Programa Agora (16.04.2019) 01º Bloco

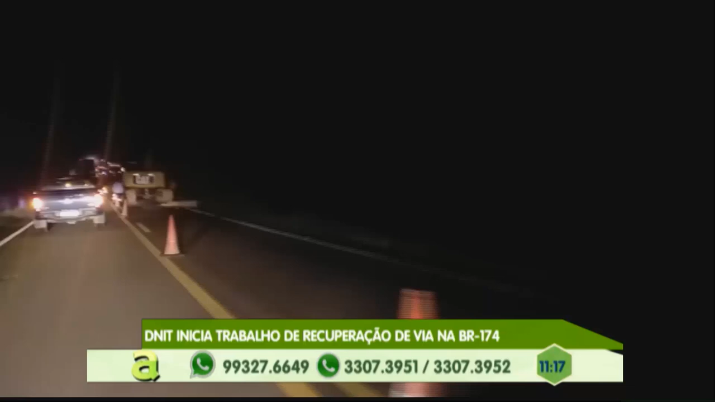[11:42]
O DENIT, você está acompanhando as imagens que o Jackson fez para mandar para a gente. E o trabalho foi iniciado imediatamente para poder tentar recuperar o mais rápido possível a via. E a obra continua, viu?